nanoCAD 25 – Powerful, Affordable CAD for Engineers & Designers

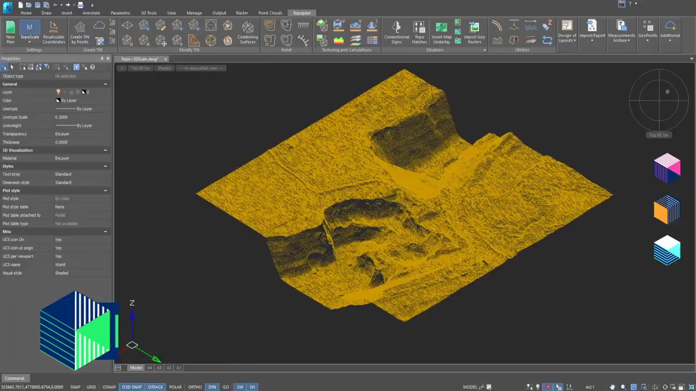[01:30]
tools for creating digital terrain models contour lines and slopes design bird stretches place